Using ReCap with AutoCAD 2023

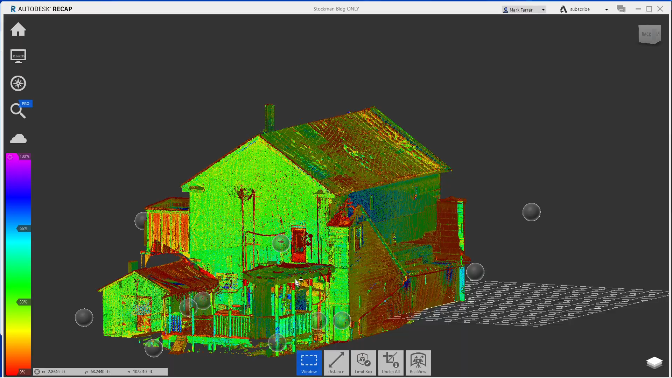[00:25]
cutting along about everything, just to really just get myself down to the essence of the building, including getting rid of the tiki. You'll see that later on.
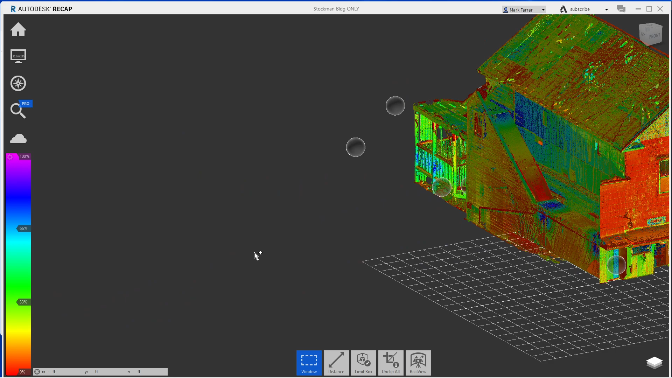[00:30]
Kind of what I'm going over, and then the shortcomings of what happens when you do all this work and then bring it into AutoCAD. So the first thing I'm going to do here is I'm going to reopen this file, kind of demonstrate real quick just a little bit of how I got it down to such a reduced image. I've already saved this, so we're good to go. I am on ReCap, not ReCap Pro.
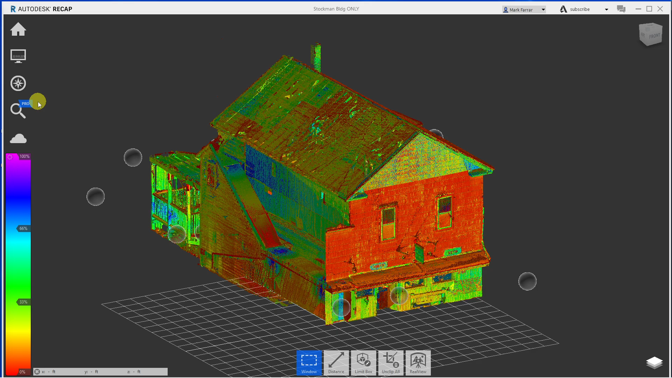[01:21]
I don't know if that's some of the reason for why I can't do some things, but from what I have seen, the pro features are more for the guy that does the laser scan for me than for myself. First, let's go. Open up the, okay, so this is a raw file, and what I typically do is I will just take and place this into a copy in here, which should be, this is
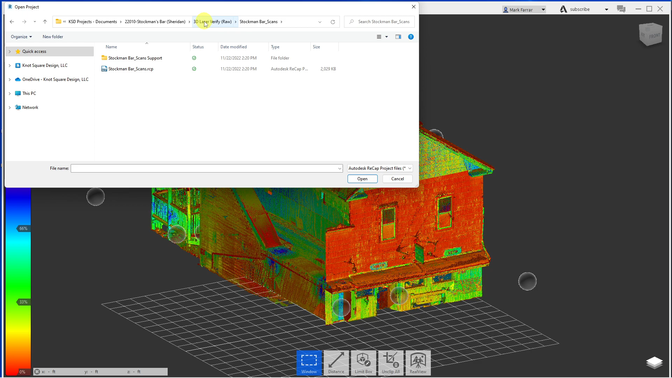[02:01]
2029, let's just check and make sure. So it looks like it is uncorrupt or altered. So I'm going to go here first. And let's see if we can open it.
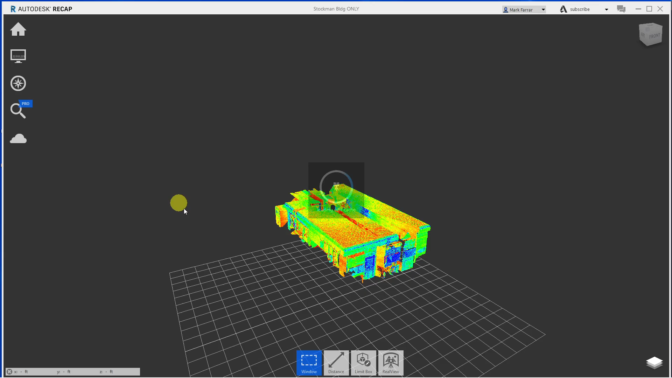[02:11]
Of course, you can't open one of more than one file. So this is the whole scan, including all the surrounding buildings.
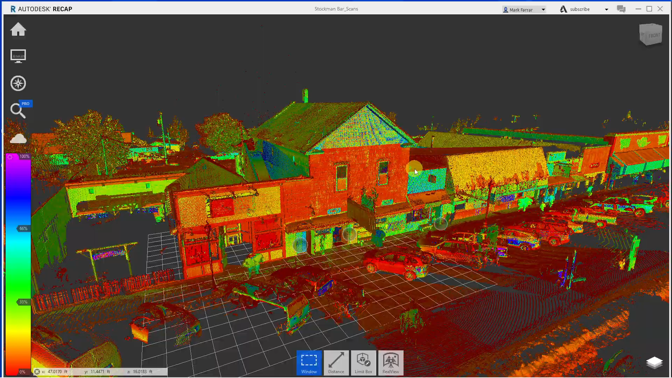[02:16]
And
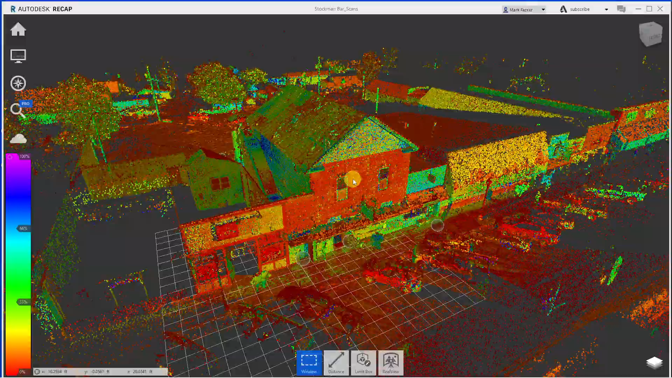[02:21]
you can certainly go inside the building.
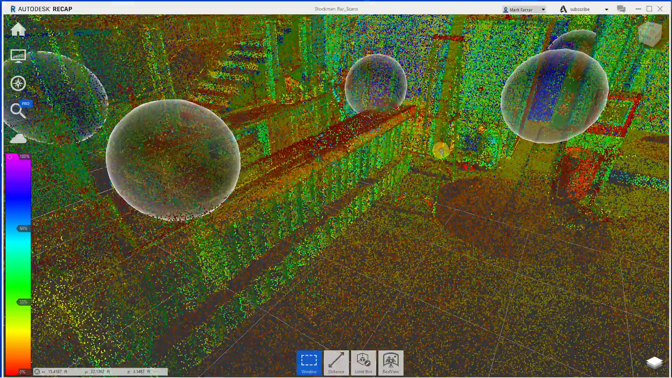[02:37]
We're more concentrating on what we've got here. So I'm going to go to the top.
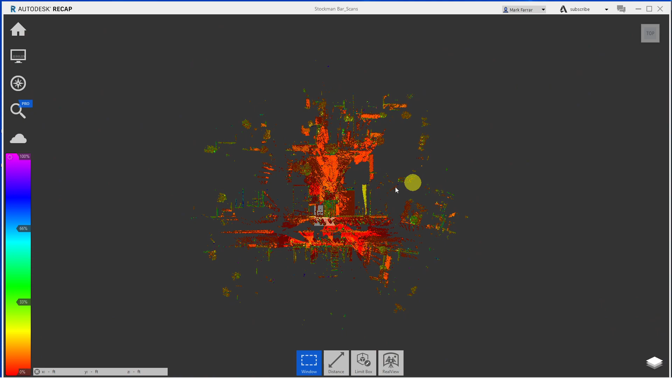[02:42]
And then one of the things that's real important is to, come up here to the eyeball, take it out of perspective. You don't want any perspective on this.
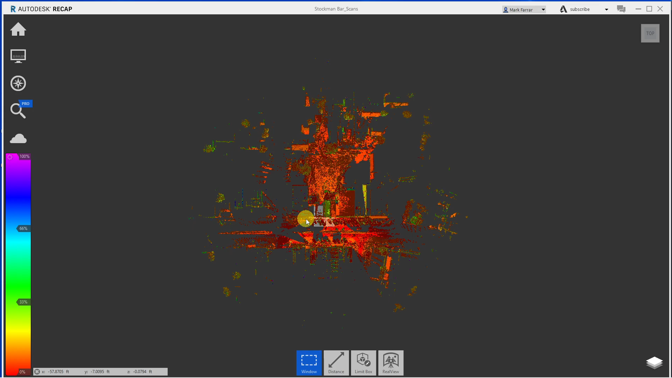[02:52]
So now I zoom in, you can see the roof of the building. There is some detailed stuff that is kept over here. There's an outbuilding that's kept over here. So to start, I'm just going to do the window, and then I'm going to just partially crop what I want, and it's kind of hard to make sure we've got it. It's closer to the building, just from personal view.
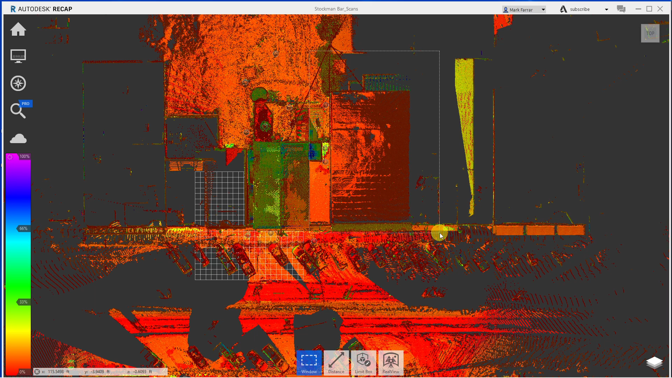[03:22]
You can see this image is pretty dark, and so once you've selected what you're looking for, then you want to crop outside, and that leaves you with this.
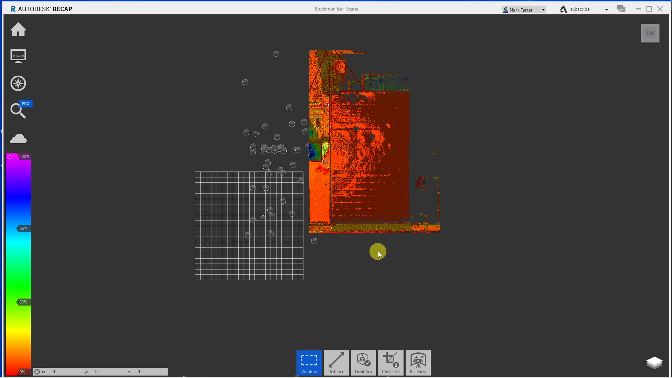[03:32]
So now I can go to the sides and I can refine that even further.
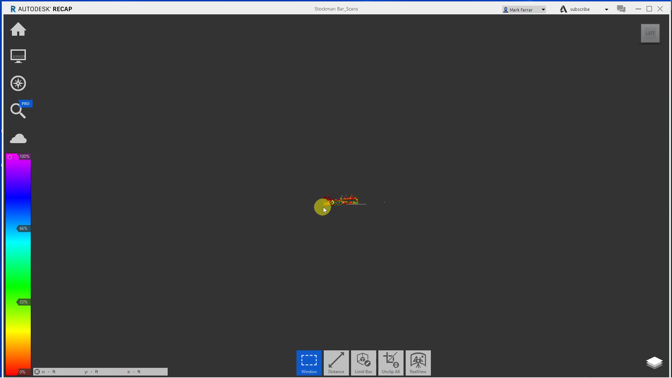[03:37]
So here's what I've kept, and now I can kind of see, okay, here's some of the stuff I'm after. I got some bushes in the way. I could probably get closer because I know I've got rid of those before.
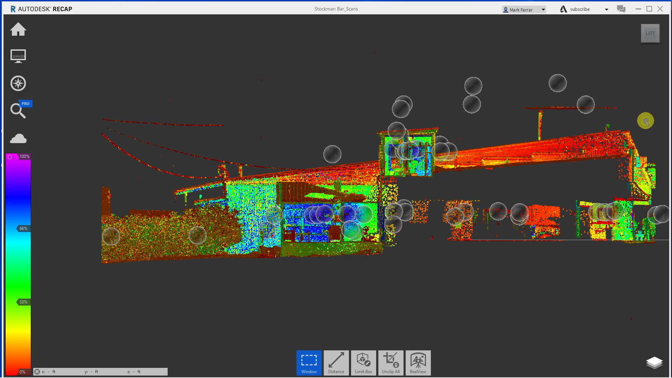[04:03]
So I'm just going to do another window select. Maybe up high enough to grab my chimney. Perfectly. There's the front awning, so I want that. And then to be safe, I'm going to do the bottom. And that way I can kind of see where my window goes to capture the chimney and get rid of whatever that is above it. Come out to the overhang. This may be the building that's adjacent. We'll find that out when we go further and further down this. Almost appears as if there's a step down here,
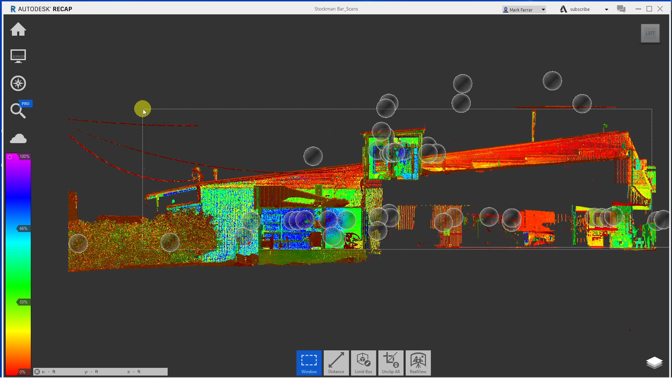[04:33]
but this is a shop next door. I'm not sure about this part here is a shop next door. And
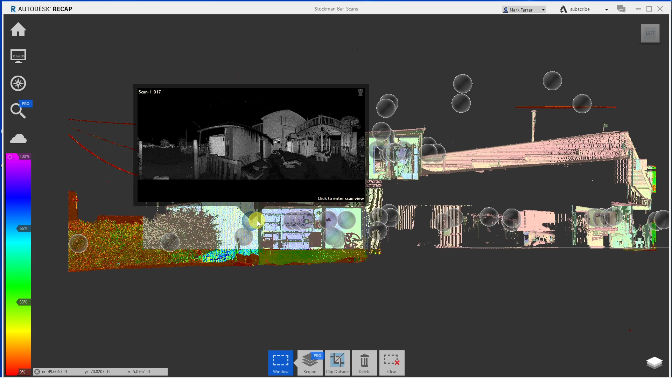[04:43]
these are the actual images that are of each of these.
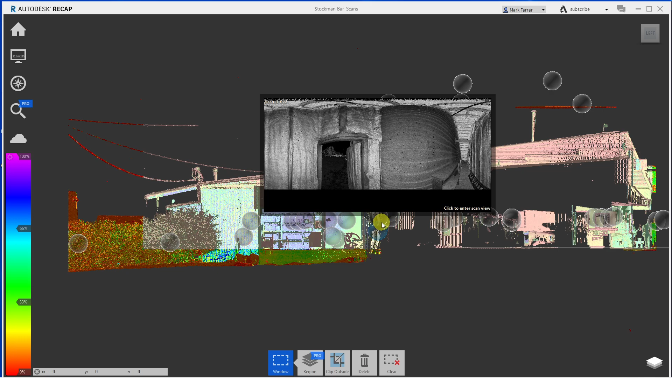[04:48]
And they look weird, but once you click into one, it normalizes for you.
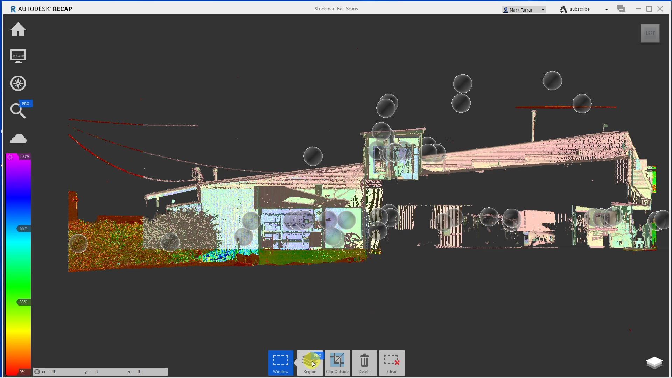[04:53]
So again, I want to crop outside. And then let's check.
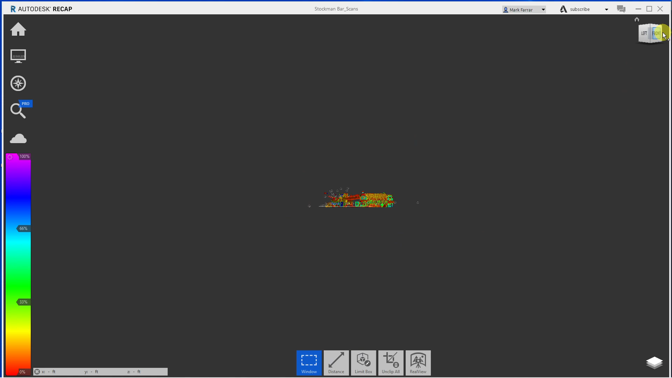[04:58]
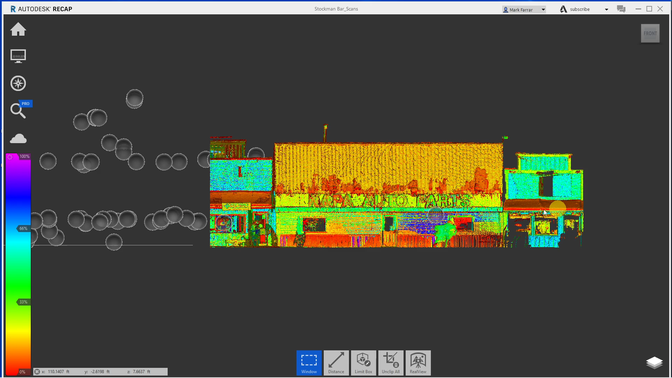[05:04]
this all shop next door. There is part of, I got an Apple Auto Parts. Okay.
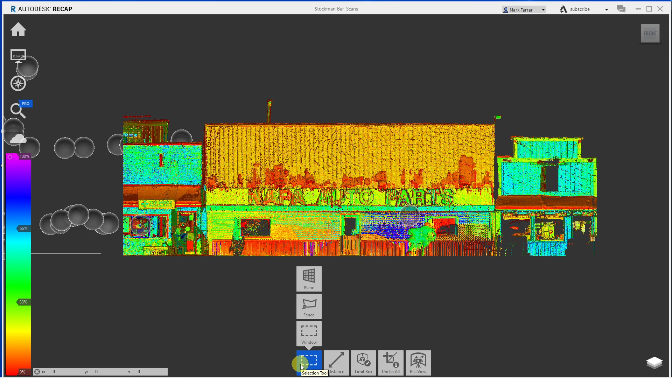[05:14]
There's a way to uncrop all this. And so, that one needs work.
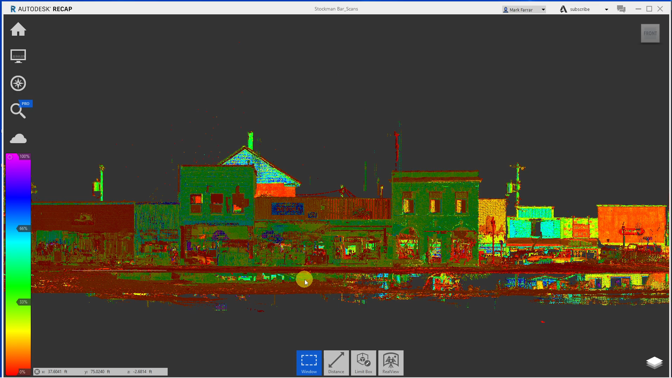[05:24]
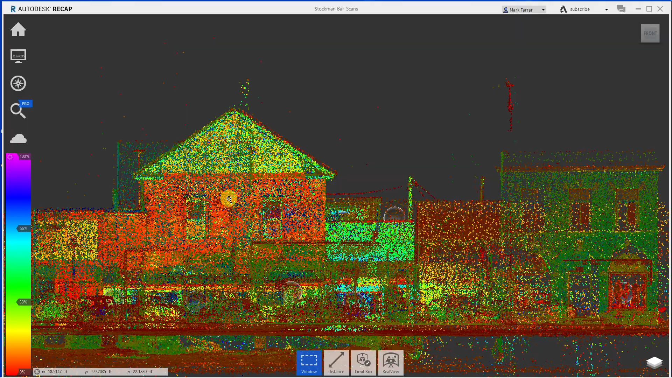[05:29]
There's my building right there. Let's start here. And what this is in front of it, I don't know. But maybe we can get rid of that one too. This is probably across the street. So, come in, be able to see what I want.
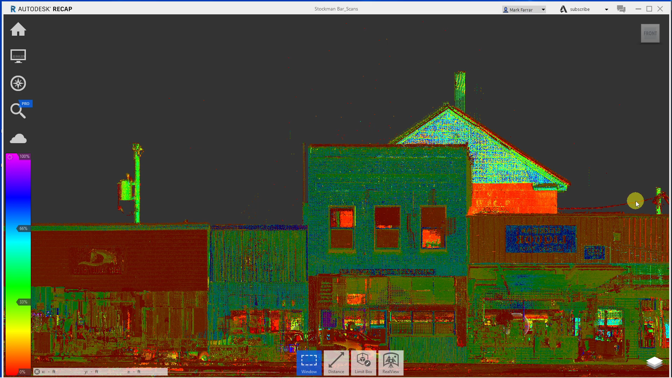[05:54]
There's the roof right there. So if I come down to the floor below here, let's just get us in a general. So I'm right at the top of the chimney. I'm going to clip outside.
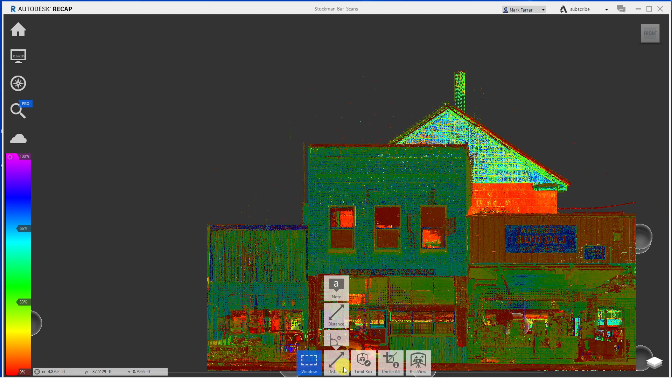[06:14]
And now I should have a region inside. Where do I like? I'm going to check the front.
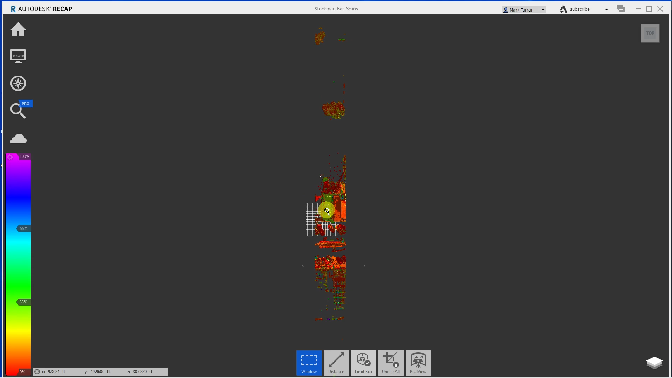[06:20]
And then we'll crop this out.
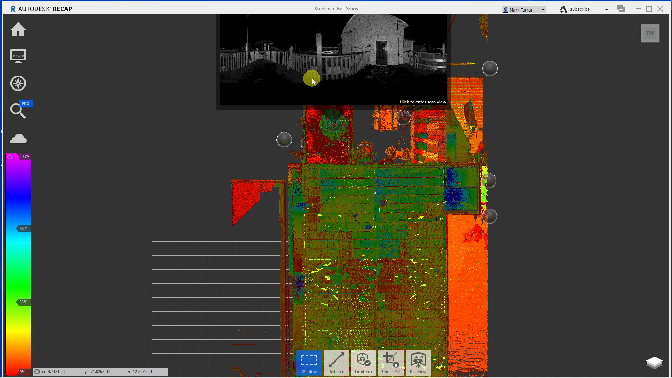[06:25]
I don't know how I ended up with that orange, but I did. Okay, so here's some stuff here.
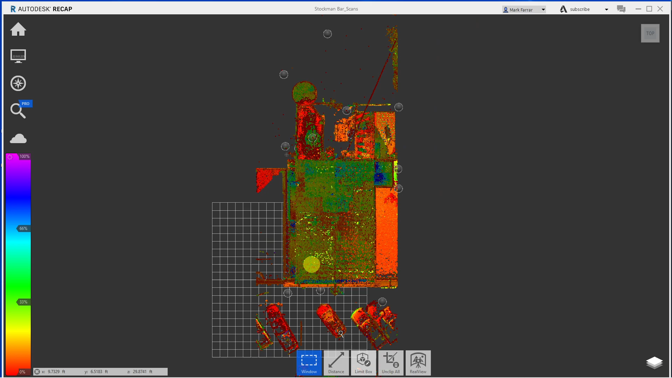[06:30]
It is going out to the buildings across the street. I don't want any of that information. Let's just start there. And so once again, that's a door, but I need a little piece of what's in between these two buildings. And then there's a staircase off the back of that deck that I know is there, but I can't see it yet.
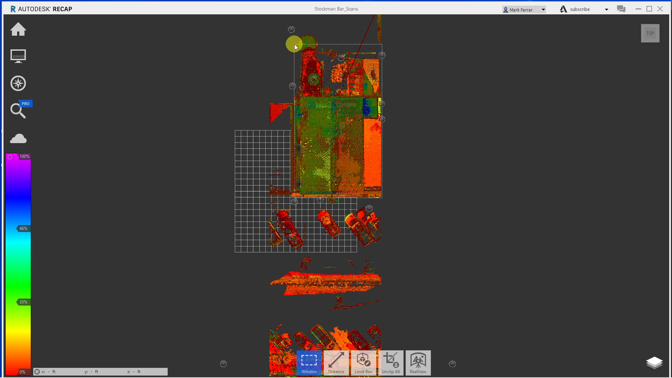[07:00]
But we'll see that in a minute. And now I'm going to flip outside. Now we're getting done.
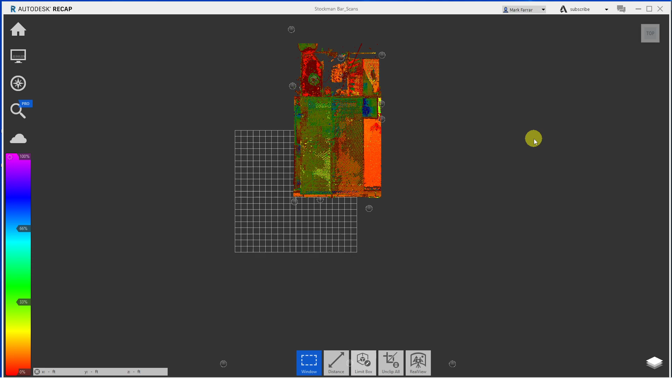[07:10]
So once we get to this stage,